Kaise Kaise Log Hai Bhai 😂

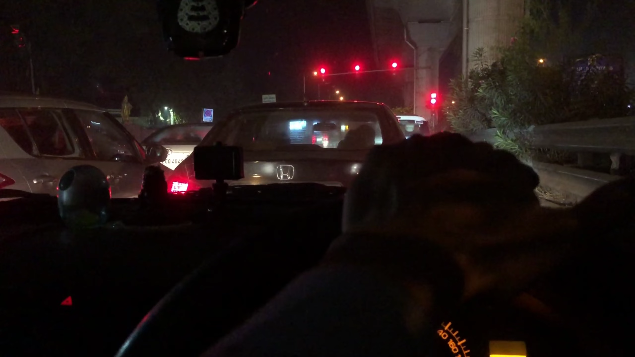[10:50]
देख लो सारी चाहँ यहीं से गए निकल के भाई 3 कंटा है लुदित गी है आर समय खराब यहीं किया भूम फिर यहीं घड़ ती कि और एह ती इन निद्टे बाई क्या ही लगती है या रूपी कॉन देख रहे हो है ना जीब बालोगी
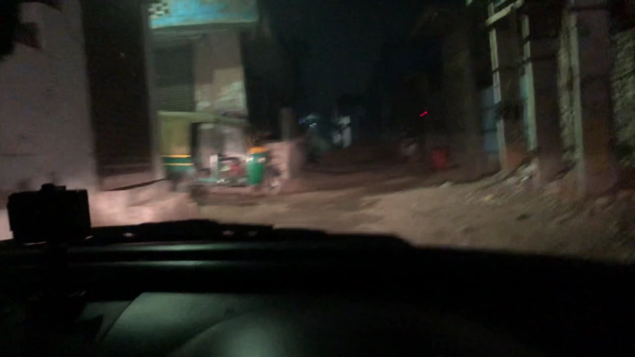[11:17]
7-7 सीटर बाई कितने इछ लगी 7-8 सीटर है बाई मैं सम्झे थार को तुड़ा सा खीज दिया हो पखड़के भाई एस ही होगी बिल्कुल और यह घड़ा है अब चलता सीदे
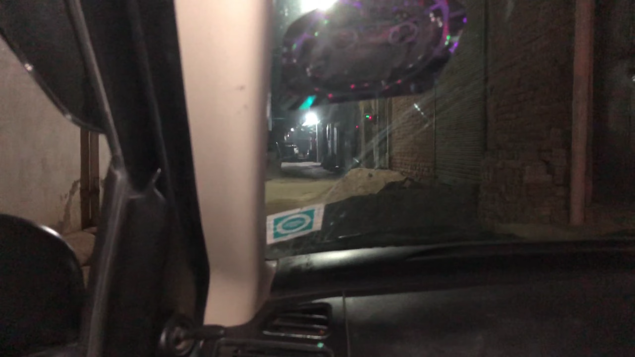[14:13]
इसटली सामने पुलिस वाले है गाड़ी साथे मोड़ी रहा है अब